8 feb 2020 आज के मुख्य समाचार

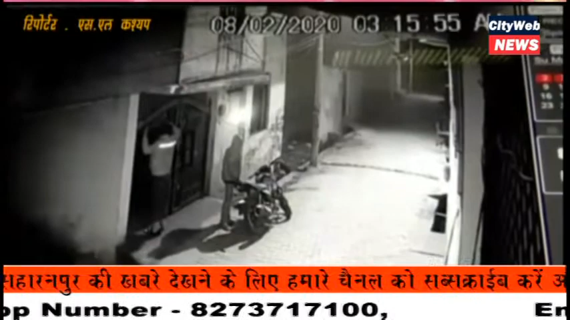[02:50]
थानामंडी शेतर की पुराना कल्सिया रोड इससित हसन कॉलोणी में अग्याद चोरो ने रात करीब सवा तीन बजी एक मकान के ताले तोड़कर चोरी की घटना को अंजाम दे डाला। इस दुरान चोरो की सारी हरकत CCTV में क्याद हो गई। जिला जज सर्वेश कुमान ने आज लोग